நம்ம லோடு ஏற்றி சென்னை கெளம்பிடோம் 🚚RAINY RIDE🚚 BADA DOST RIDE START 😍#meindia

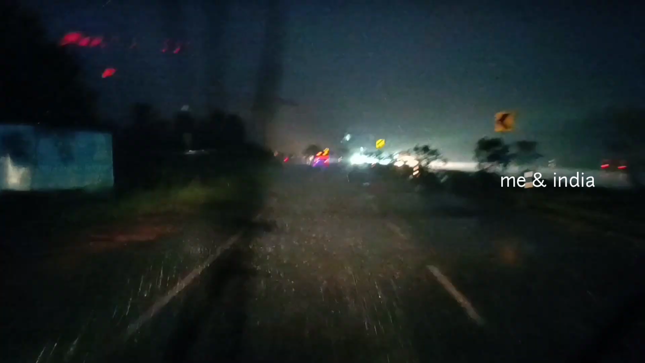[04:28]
சின்ன வண்டி மட்டும் அவ்வளோ மழை பெய்யுது.
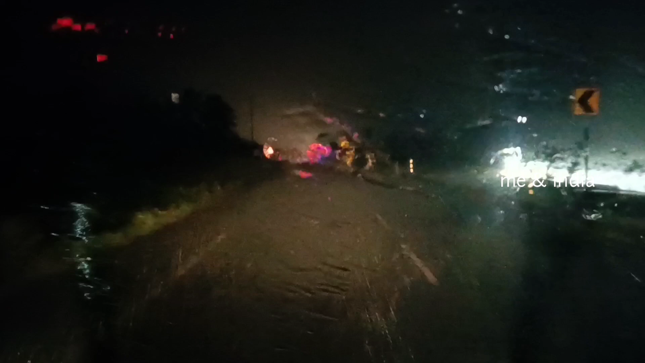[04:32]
இன்னும் நம்ம சின்ன கிளாஸ் பண்ணலை, ஸ்லோவாக தான் போய்கிட்டு இருக்கோம். எனக்கு பயங்கர மழை பெய்யுது. பாருங்கள் எப்படி மழை பெய்யுது.
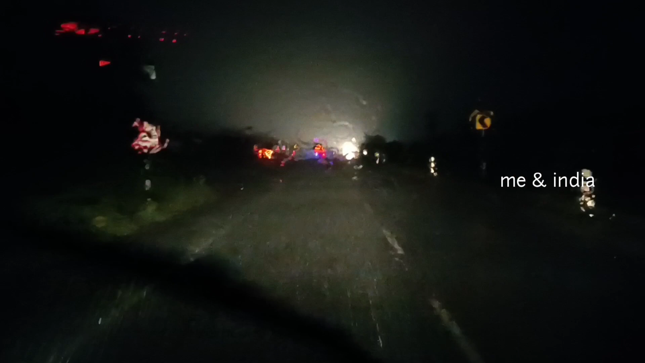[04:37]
பாருங்கள் பஸ்ஸில் போய் எல்லா வண்டியும் அவங்க ஓரம் நிப்பாயிட்டாங்க எல்லாத்தையும்.
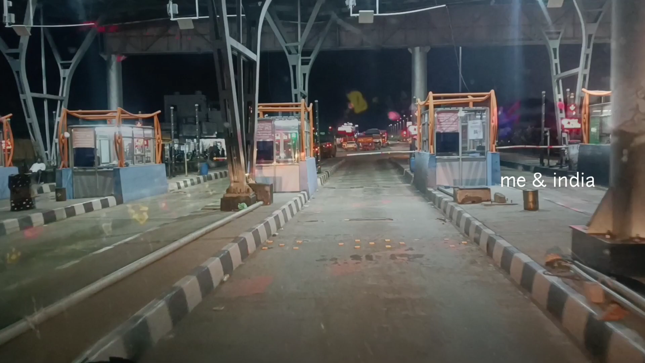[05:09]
ஃப்ரெண்ட்ஸ் இப்போ பார்த்தீங்கன்னா நம்ம திருச்சாண்டி சமயபுரம் வந்துட்டோம்.
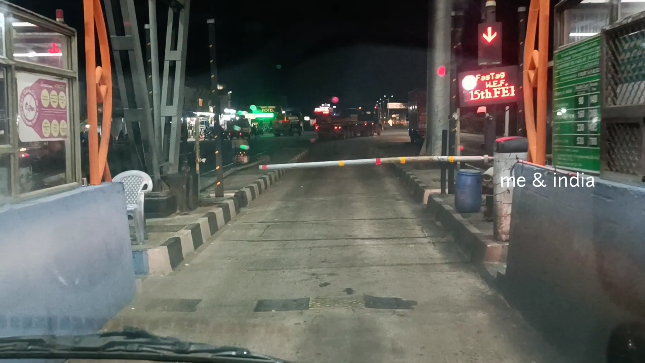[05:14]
சமயபுரம் டோல்கேட்டு இது பார்த்தீங்கன்னா இந்த பக்கமும் மழையே பெய்யலை, இந்த பக்கமும் சும்மா தான் இருக்குது.